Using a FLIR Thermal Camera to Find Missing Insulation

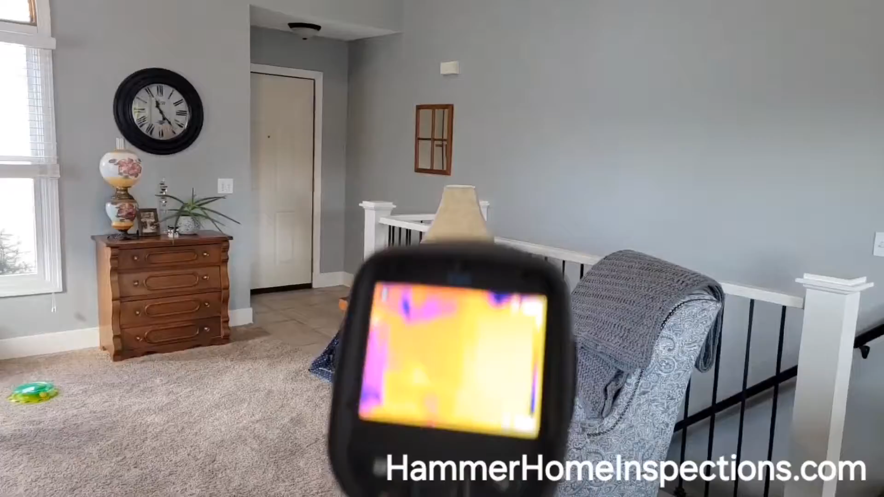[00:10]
looking to find some energy loss and doing also doing some plumbing scans but here I wanted to point out up here on this vaulted ceiling
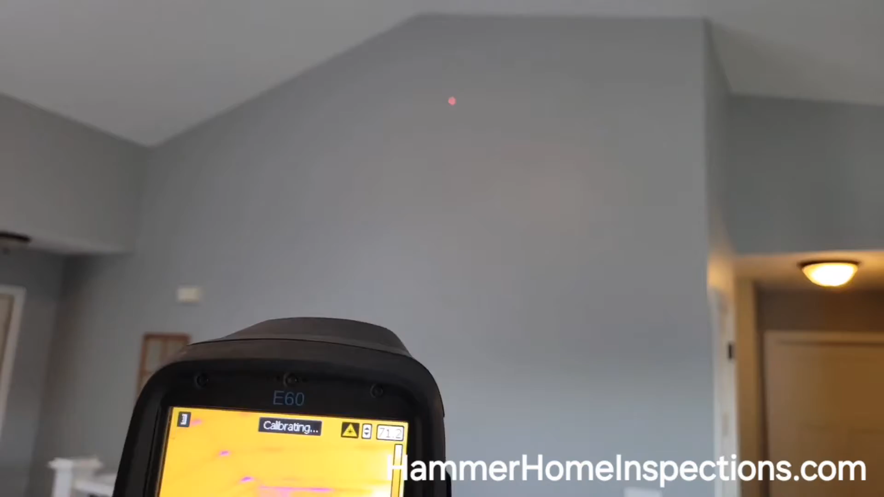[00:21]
up in this area we're gonna have garage attic space and then our livable space so we will have insulation on these upright vertical walls
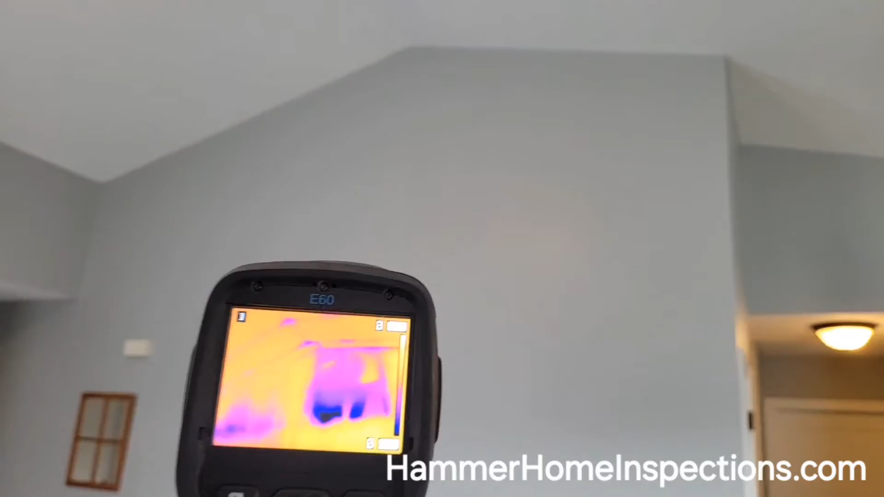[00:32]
in this area what my thermal image is showing me here is we have loose or missing fiberglass insulation now I will get up into the attic space
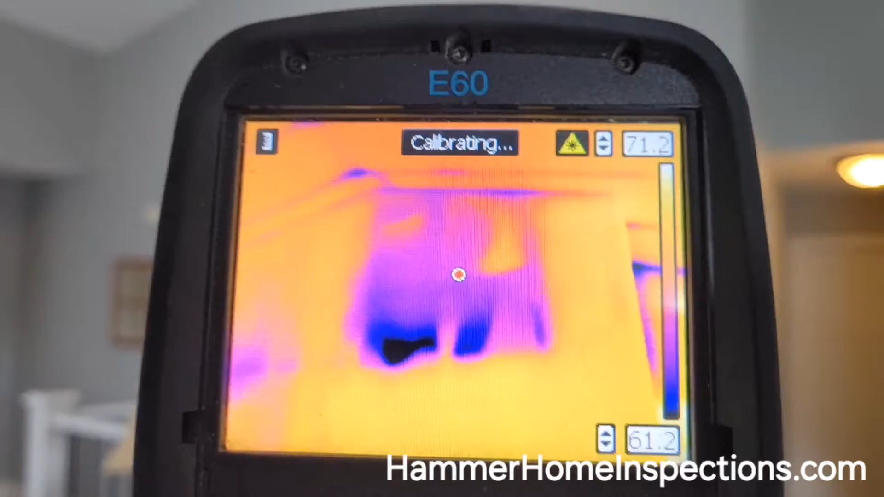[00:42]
and get to this point and we'll confirm to see what's kind of going on but you can see how we have some fiberglass insulation that might be pulled away and so we got some cold
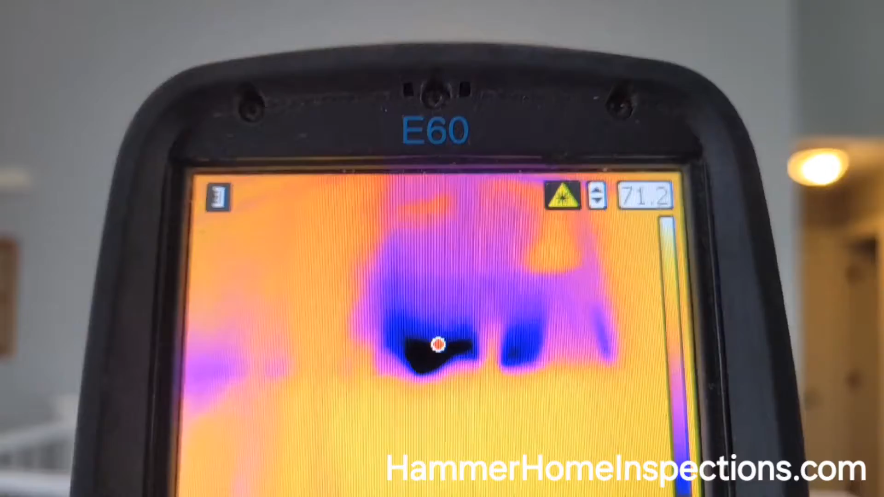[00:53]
spots down below and then it kind of fades out up near the top and so again
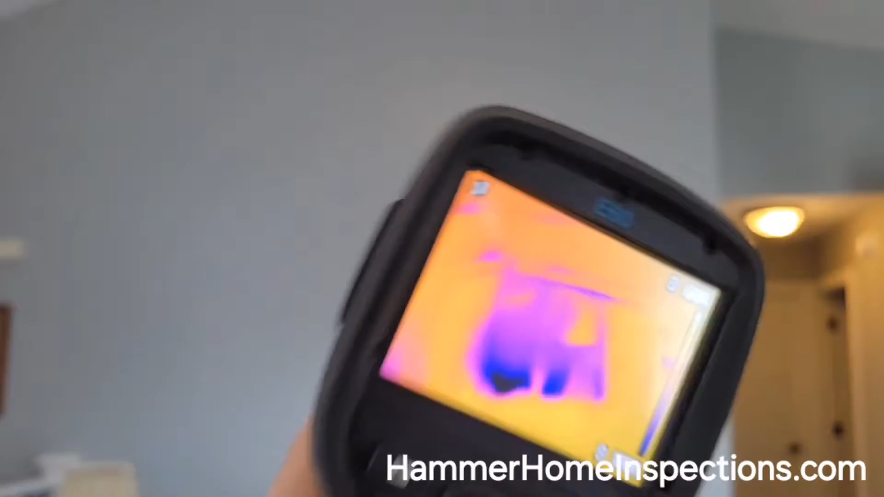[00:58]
that's just indicating up in this area maybe that we have some bat insulation that might be pulled
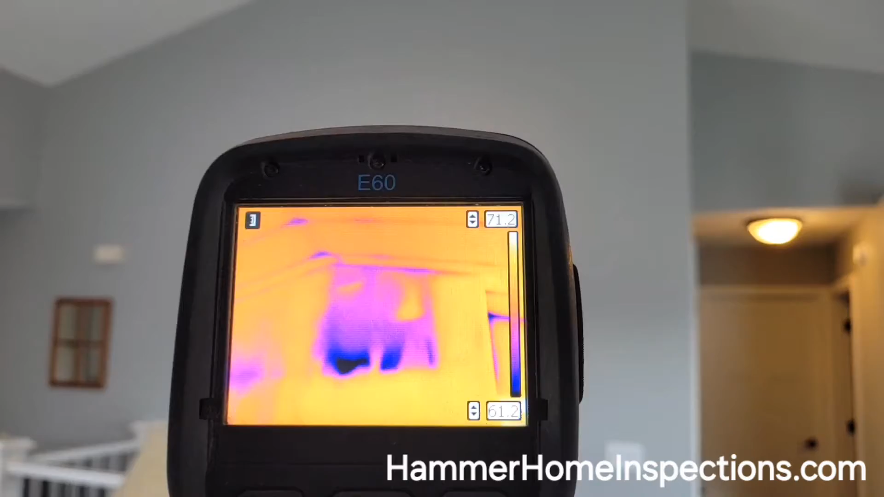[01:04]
away maybe there's some openings and the cold air from the garage attic is getting
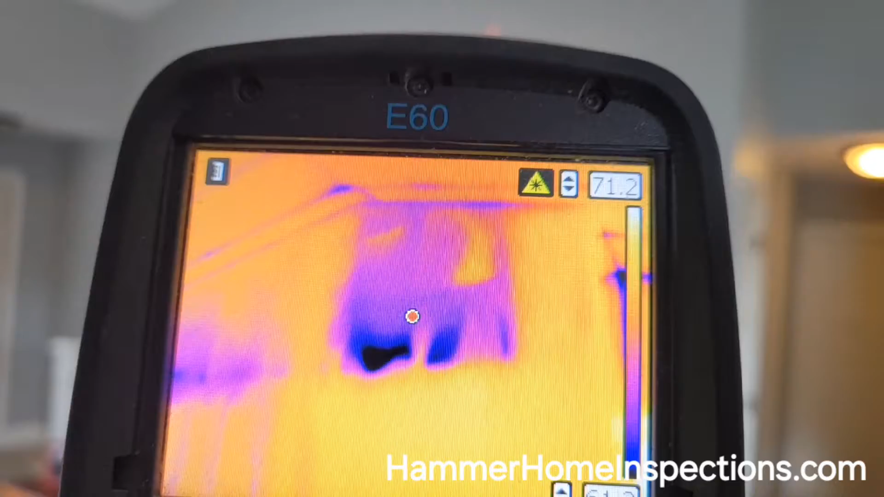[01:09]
behind that insulation so let me take you up into the attic and see what we can see on this backside
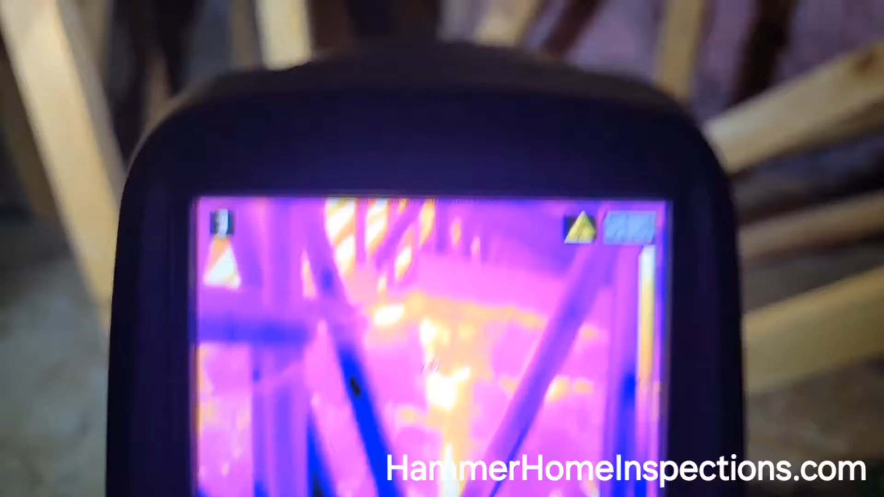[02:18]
side looking in you can see all that heat right here on the dot so right in this area there's our sheetrock I'm shining right on let's
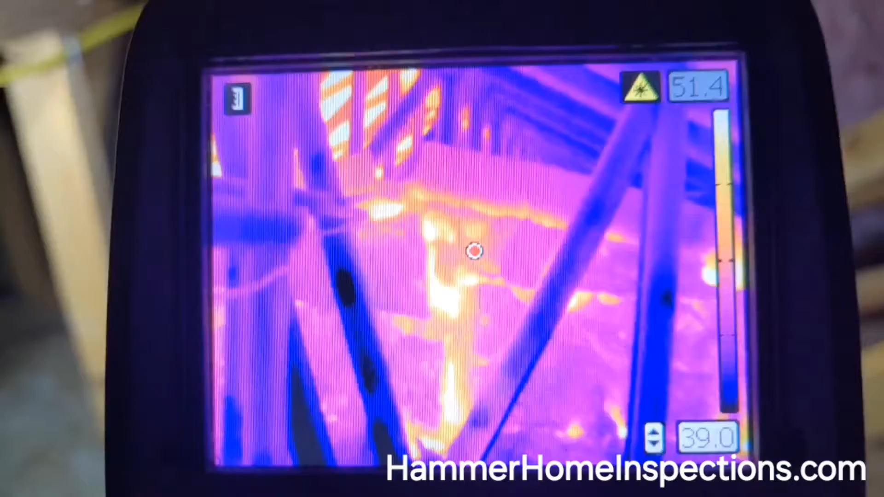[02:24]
get my dot right into that spot and you can just see the heat that's now the heat is coming from the livable space migrating towards the cold garage and
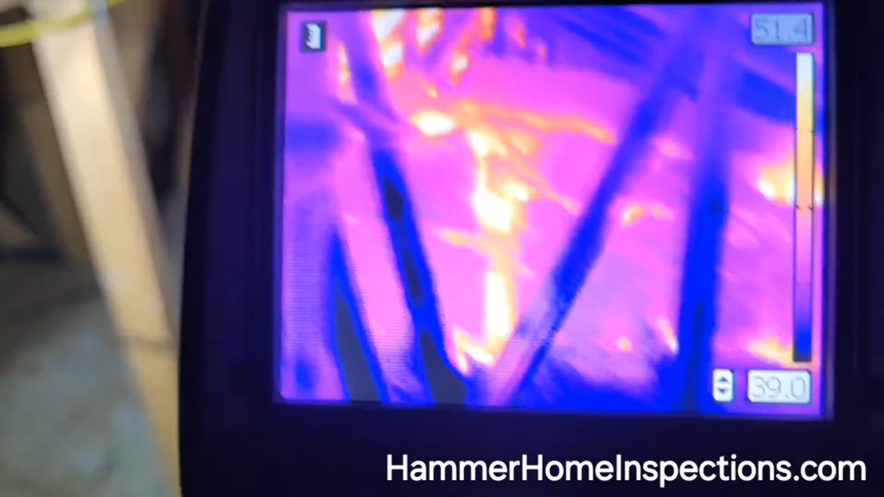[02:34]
you can just see how that insulation is pulled away and and when we are doing our initial interior scan that was the reason why we are having a thermal anomaly happen right in this area okay from that fiberglass that it's not tucked in
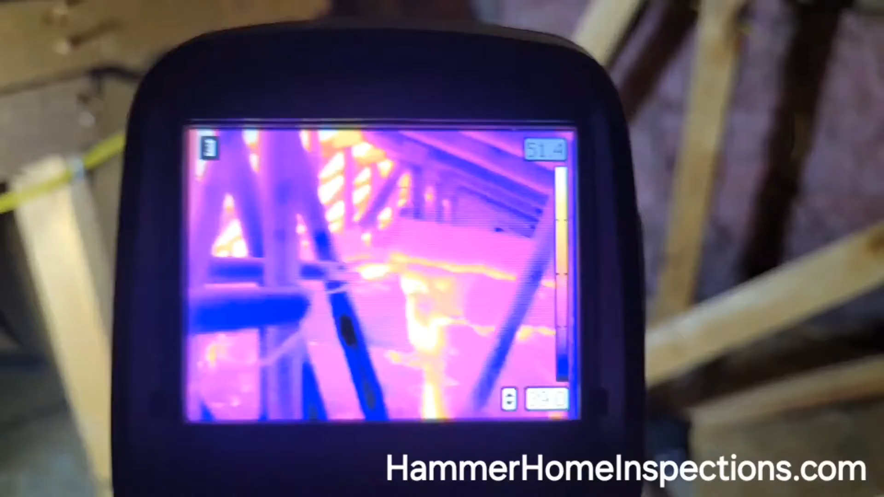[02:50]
installed properly loose just allowing that energy loss thermal imaging scans something hammer home inspections does for clients wonderful